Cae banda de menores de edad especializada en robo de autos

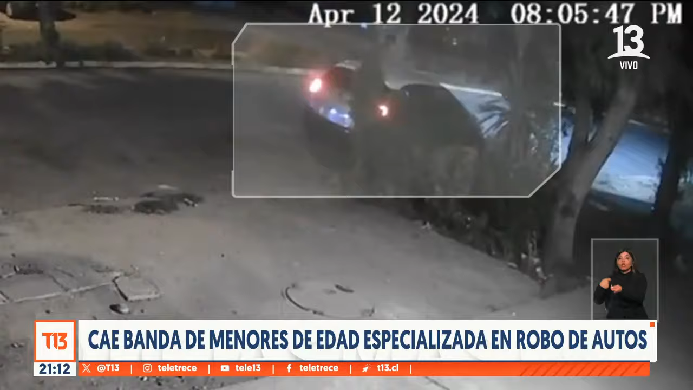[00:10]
En eso aparece en escena este vehículo rojo y se les cruzan. Al menos cinco delincuentes, todos armados, les apuntan e intentan abrir las puertas para robarles el vehículo.